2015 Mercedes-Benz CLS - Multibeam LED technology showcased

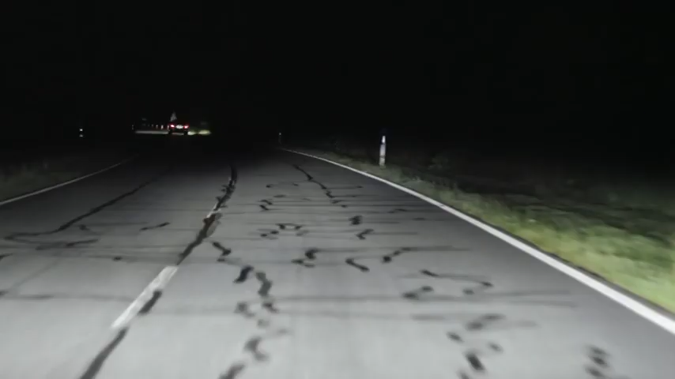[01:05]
The next generation of dazzle-free high-beam headlamps.
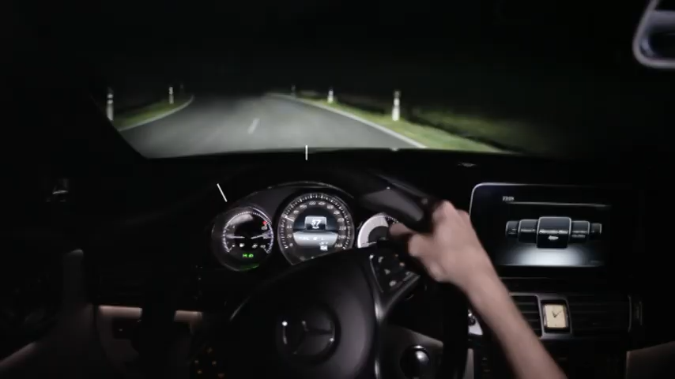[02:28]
As the situation requires, it returns to the straight-ahead position even before the vehicle exits the bend.